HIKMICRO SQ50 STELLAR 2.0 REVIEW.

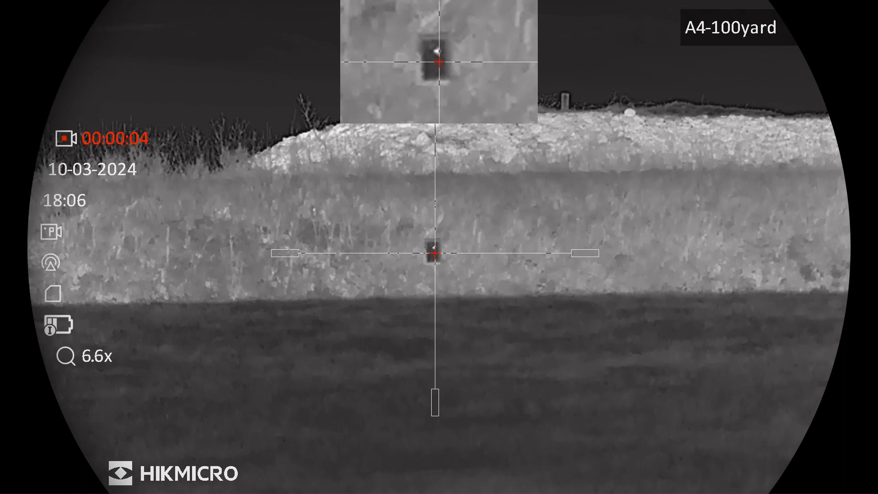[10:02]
mounted the sq50 back onto my um s20 and i'm gonna fire a three round group at that target and we'll see if the sports match mounts hold true um see a lot like i said i see a lot of youtubers uh taking the scopes off putting them back on but i want to see like some real real world results so got my target there 100 yards let's get ourselves in a nice position here and fire when ready and then we'll go down and have a look and see what the um proofing's like if it's anywhere near the target uh
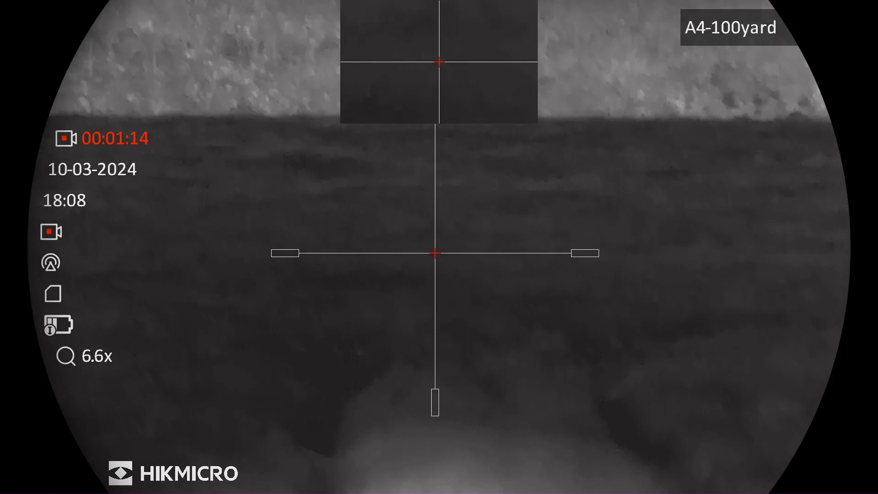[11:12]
i i i i There's two, a little bit rushed but uh... Sorry. Right, that's three. Let's go down and see if the point of impact has changed from rifles.
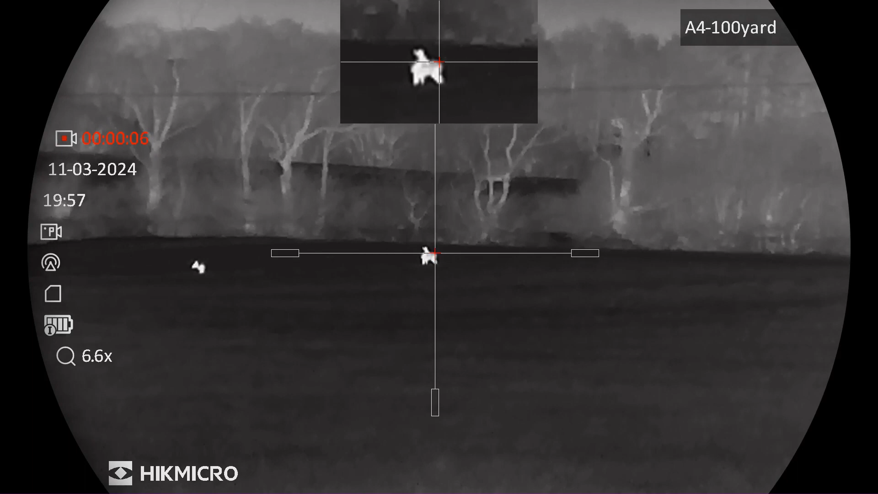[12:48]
So uh, over there a range of about 172 yards away that's the uh, yeah the roe deer. That one there.
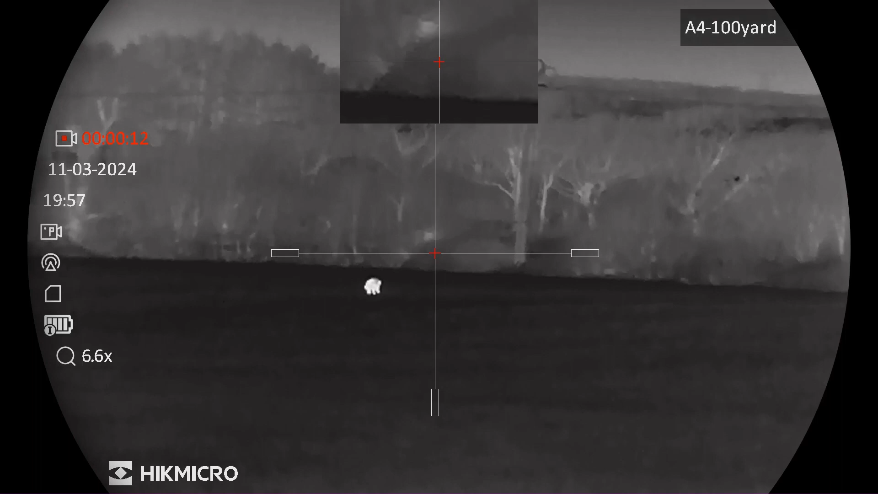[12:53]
That one there. All uh, all not going to be shot tonight because it's illegal.
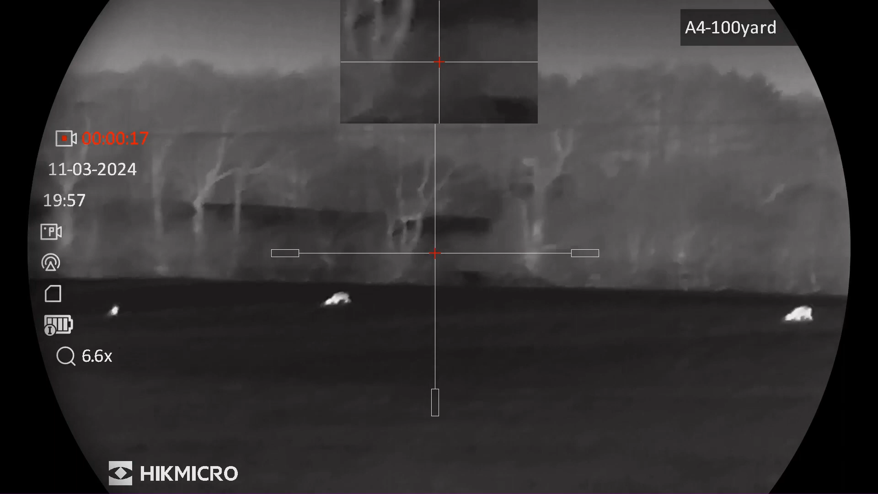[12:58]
And also I've got no real interest in uh, shooting something there. And I don't know if that's a hair, that's a rabbit.
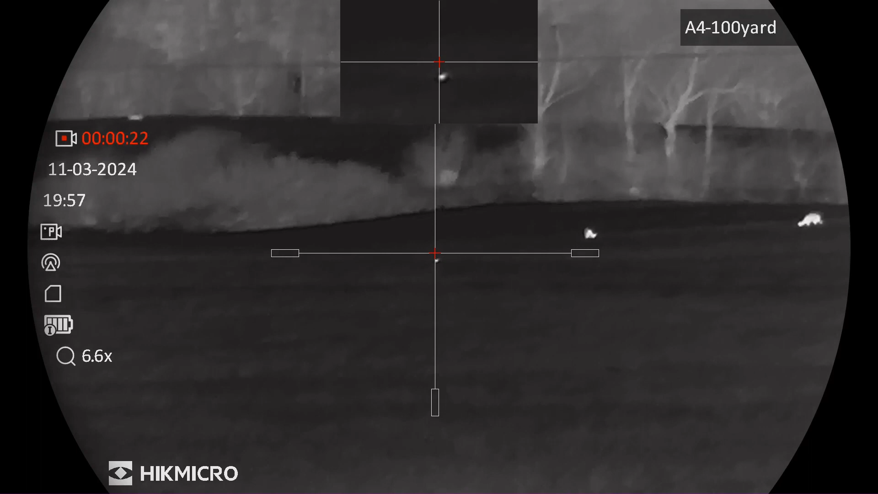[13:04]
I'll just try and look at the focus a little bit.
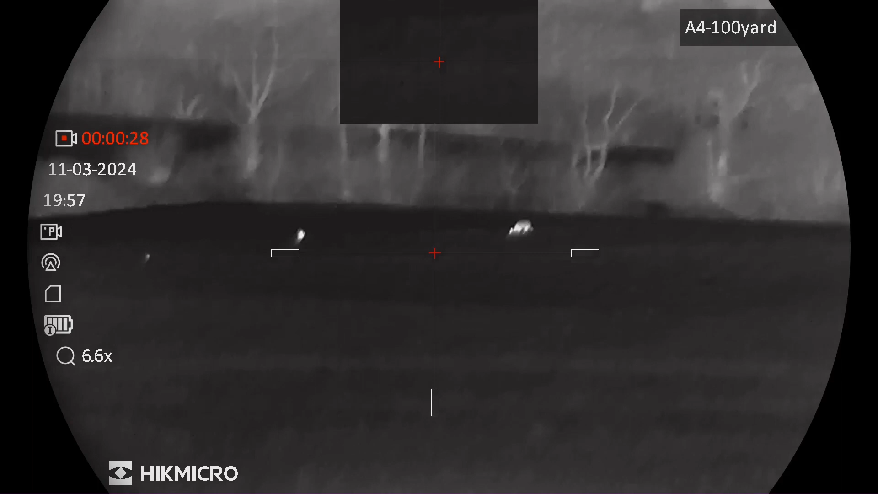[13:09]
I'll go through the palette, the colour palette sorry, with you. And you can be able to see what's going on here.
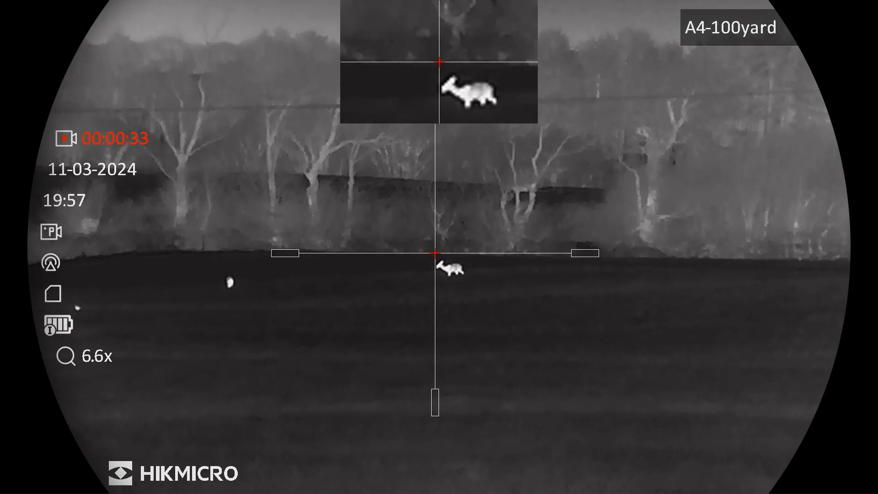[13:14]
So, that's black hot. Yeah, that's very good.
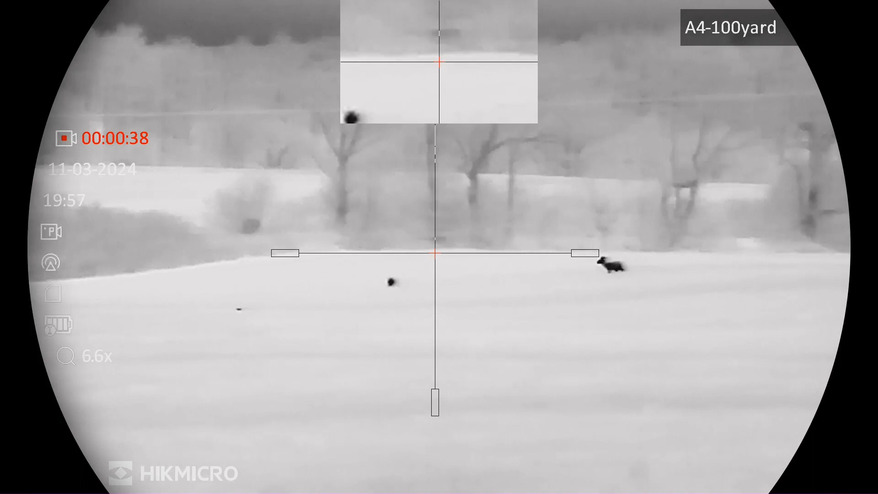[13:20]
Very crisp. That's the closest one there.
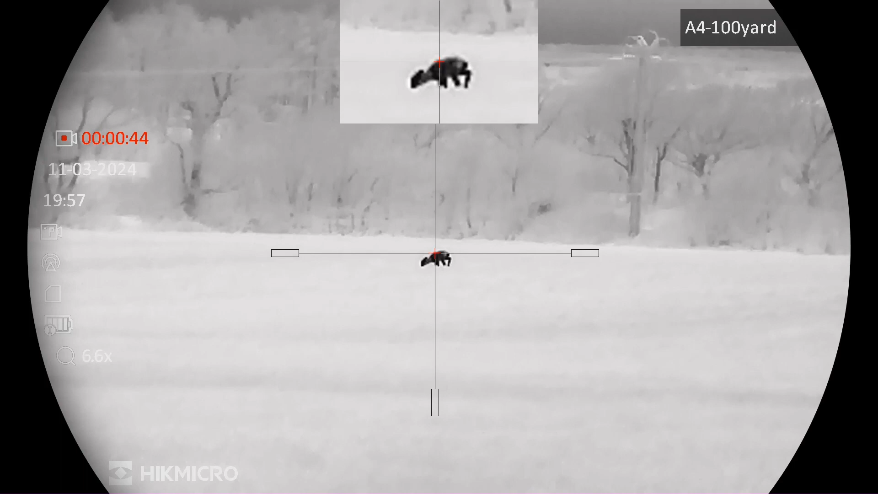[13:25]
So I've got the picture on picture set up. Uh, that's at 6.6 times.
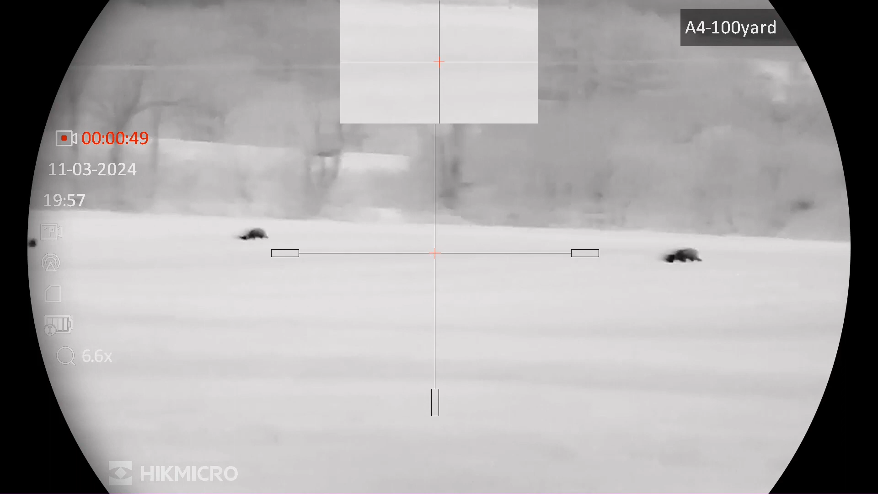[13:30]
And uh, my um, usual view out to uh, about 3.3. And uh, that's fusion. Not really my thing.
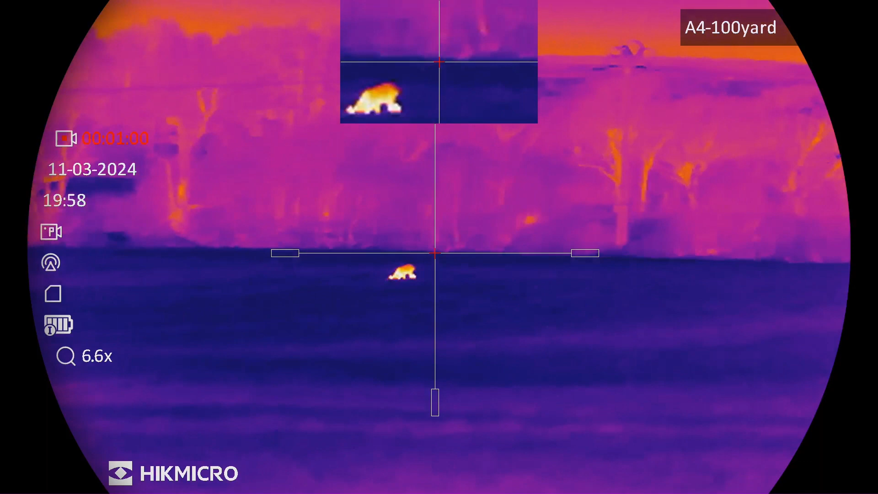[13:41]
But I'm just gonna go and do it just to show you what's what anyway.
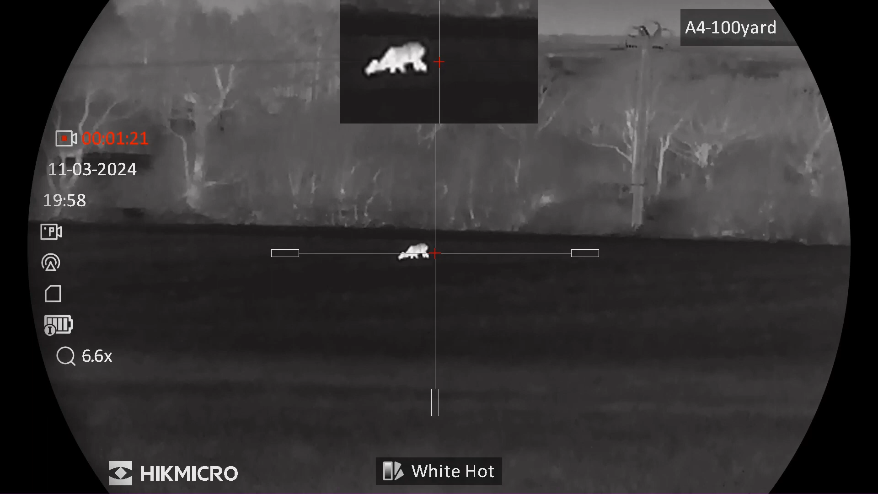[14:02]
Something out there, 410 yards away. Moving a bit quick. But, I am not 100% sure. That's a blad or a fox. But we'll soon see. Just uh, hold that thought.
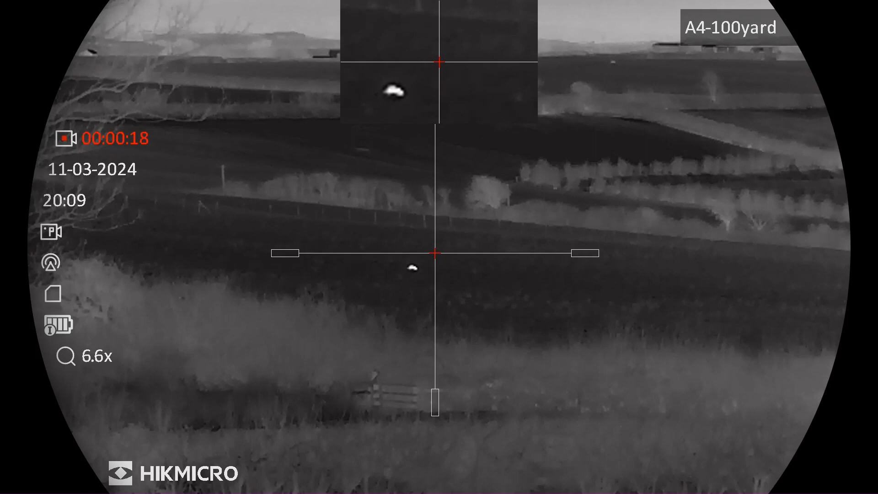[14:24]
So, change to black hot. My eyes get a little bit tired looking for the spotter. But uh, there's a fox over there at 465 yards. Way out of range for me.
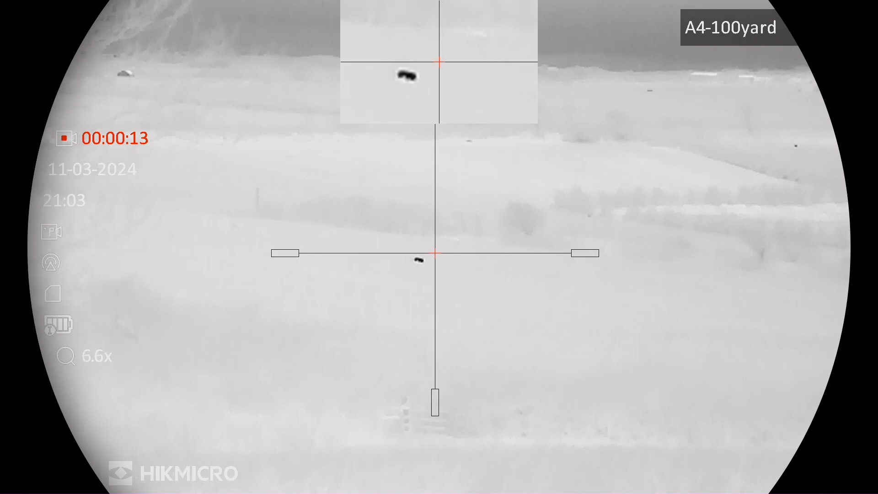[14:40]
And uh, I'm hoping that he actually can hear the squeaker. Because he's not paying any attention to it whatsoever. So, we'll soon see. Okay, that concludes my review of the uh, Hick Micro SQ50.